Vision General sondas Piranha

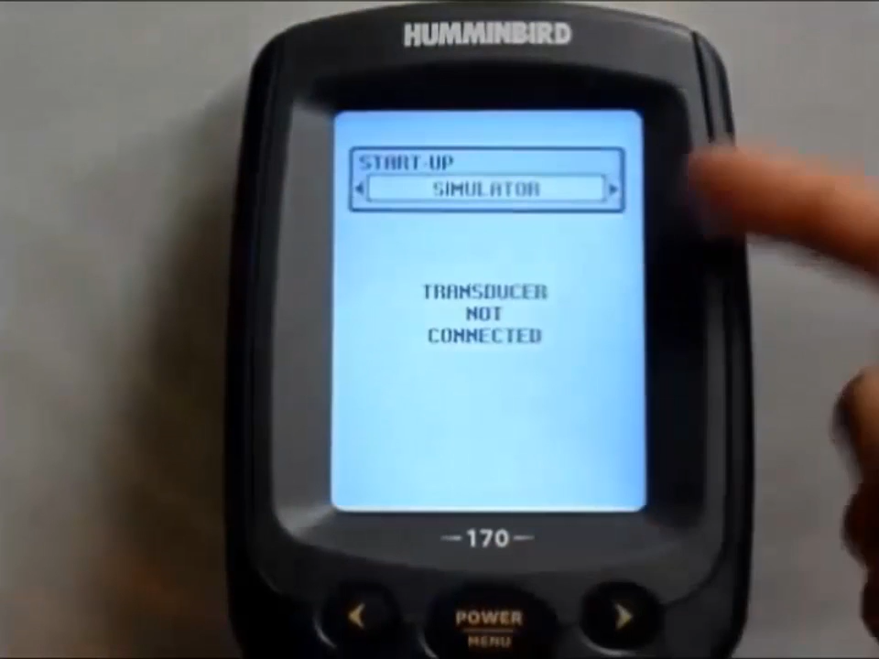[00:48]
modo simulador en este caso porque no tenemos conectado ningún transductor.
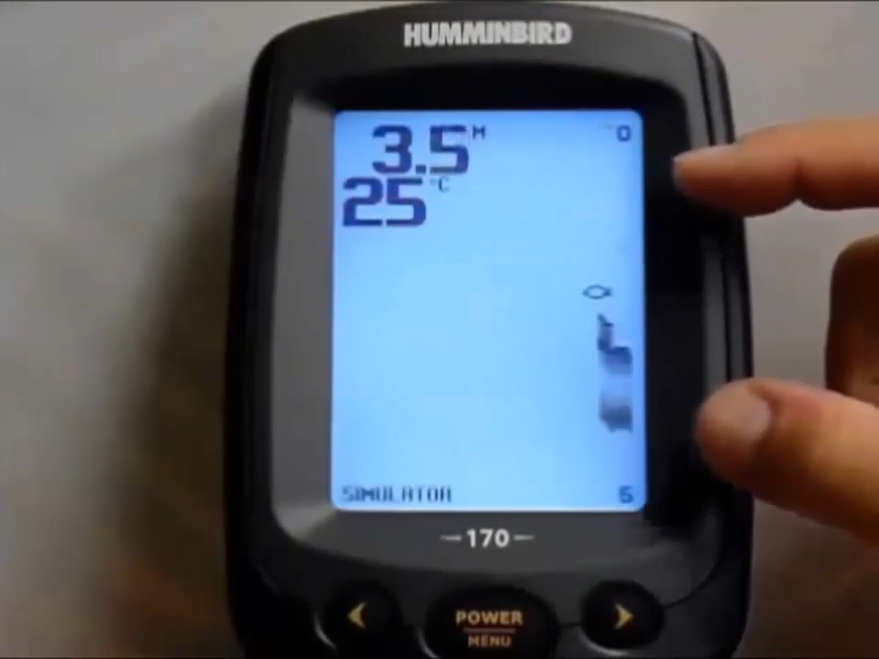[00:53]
On screen: depth 3.5 m, water 25°C
Empieza a aparecer por aquí la simulación de un gráfico de fondo con peces. Aquí tenemos en digital el fondo y la temperatura. Lo primero que vamos a hacer va a ser cambiar el idioma de los menús.
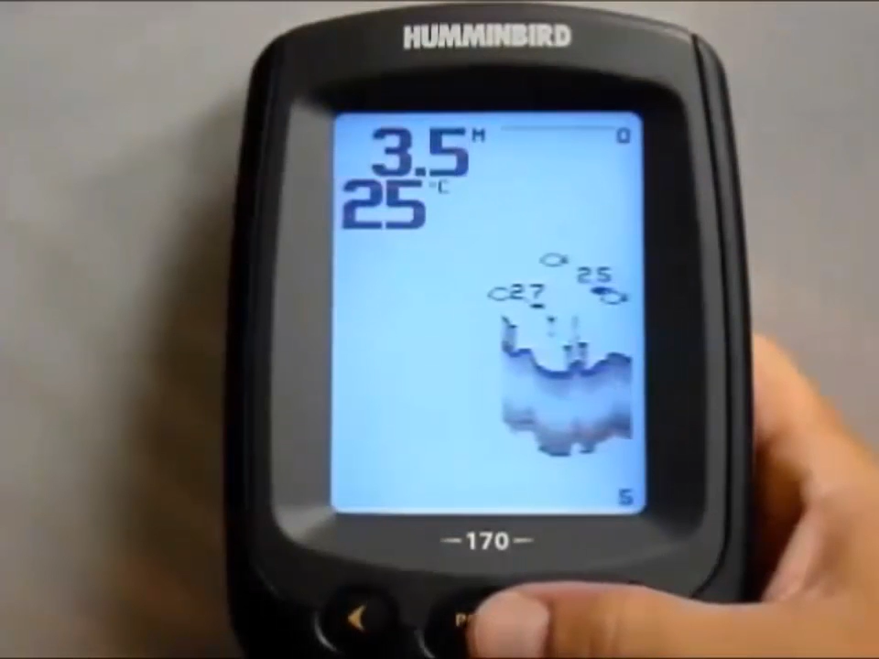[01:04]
On screen: depth 3.5 m, water 25°C
Para lo cual pulsando varias veces la tecla menú iremos hasta el punto Setup, que es Configuración. Una vez estemos en Setup damos una vez a cualquier tecla y ya entramos en los submenús. Contraste, Identificación de peces y vamos a ir directamente a idioma. En idioma vamos a ir cambiando los niveles de los idiomas que hay hasta llegar a Español.
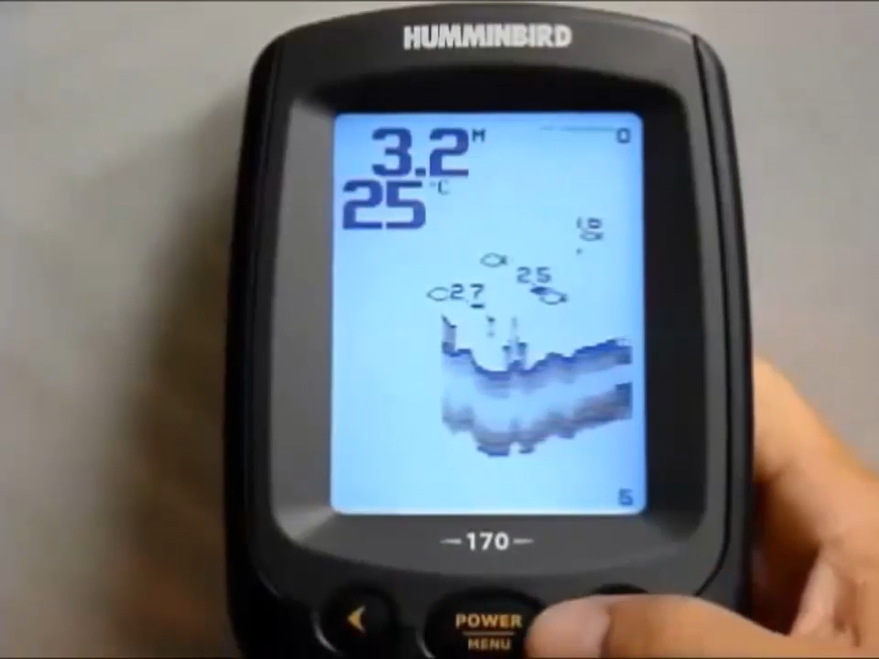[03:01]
On screen: depth 3.2 m, water 25°C
Aquí ya estamos de nuevo en idioma, ya lo hemos cambiado y en unidades. Ahora ya saldríamos de aquí y si volvemos de nuevo a apretar la tecla menú lo que haremos será ir
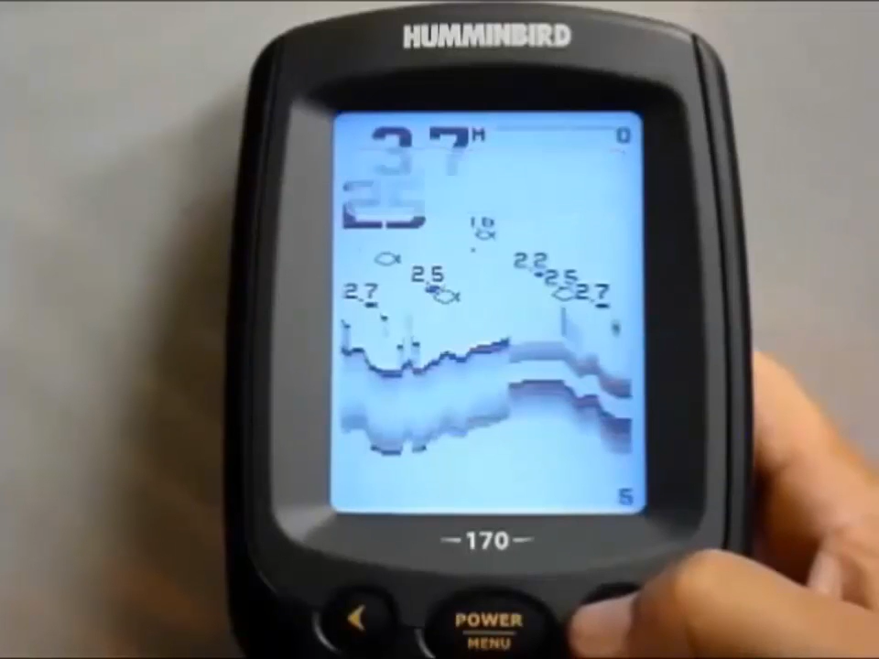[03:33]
En este caso, por ejemplo, de 0 a 20 metros o bien podemos ponerlo en automático.
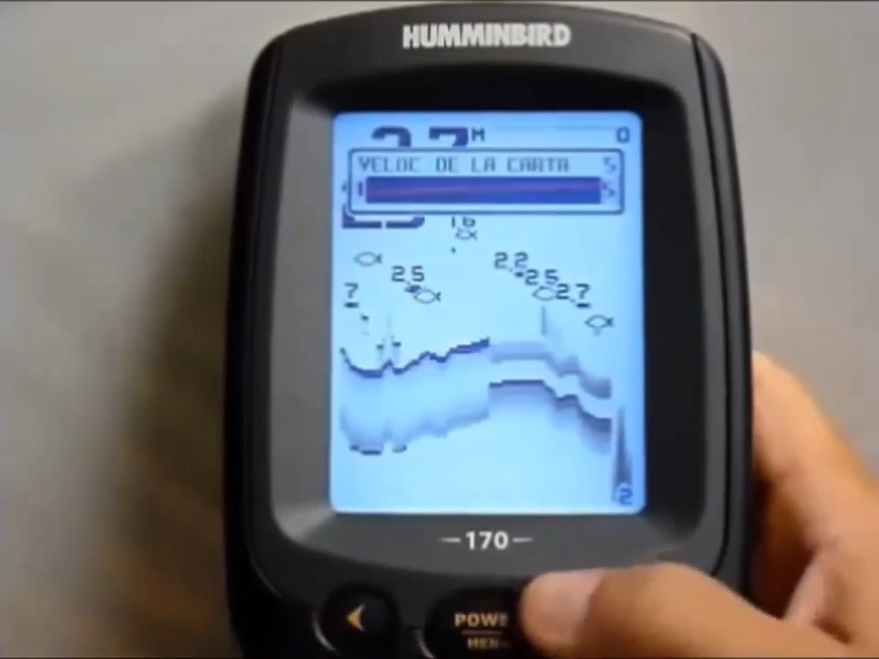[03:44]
Velocidad de la carta, en este caso estamos a la máxima velocidad. Veamos que cuando soltamos la tecla menú al cabo de dos segundos desaparece y volvemos a la pantalla normal. Vamos, por ejemplo, a alarma de peces, la tenemos desconectada, podríamos conectarla si quisiéramos, pez grande, pez grande y mediano, pez grande, mediano y pequeño. Vamos a dejarla desconectada para esta demostración.
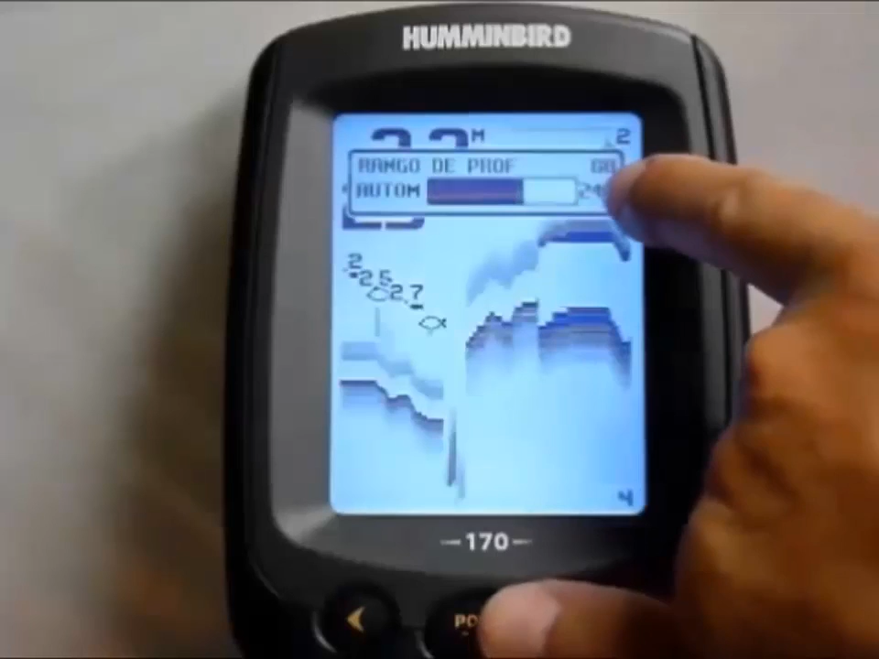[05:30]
sensibilidad, rango de profundidad, que es lo que estábamos explicando, que podemos dejarlo en automático, que es lo más habitual, o bien poner un rango de profundidad manual determinado por nosotros. Lo normal es dejarlo en automático.